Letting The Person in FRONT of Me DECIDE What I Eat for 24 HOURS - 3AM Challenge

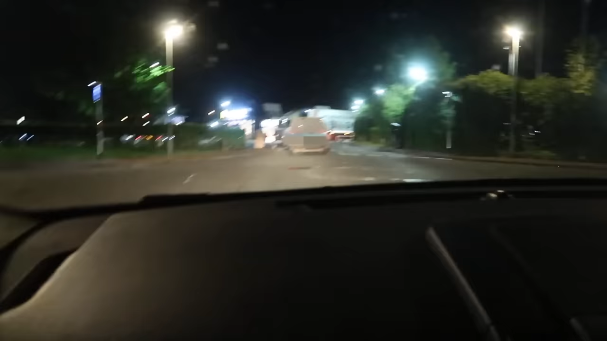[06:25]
We're just arriving at McDonald's, guys, and we're wondering who's going to be in front of us.
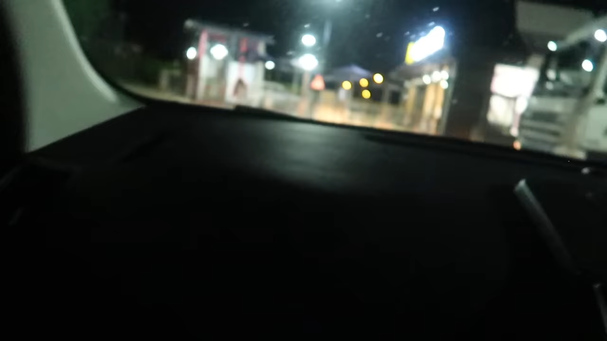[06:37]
We're about to go into the drive-through,
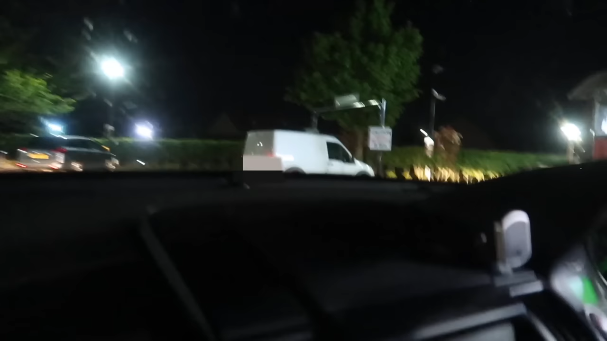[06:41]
and I'm pretty sure this van is gonna be in front of us.
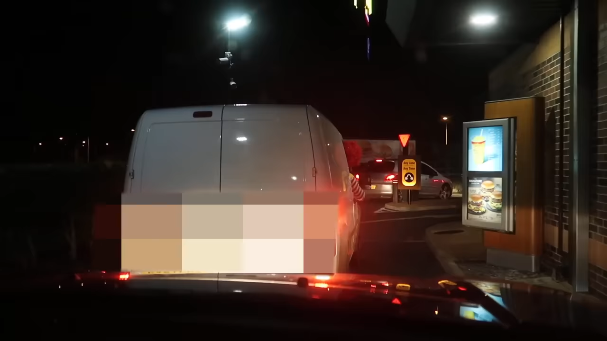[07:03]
Guys, did you just see that? He's got red hair, Ruby.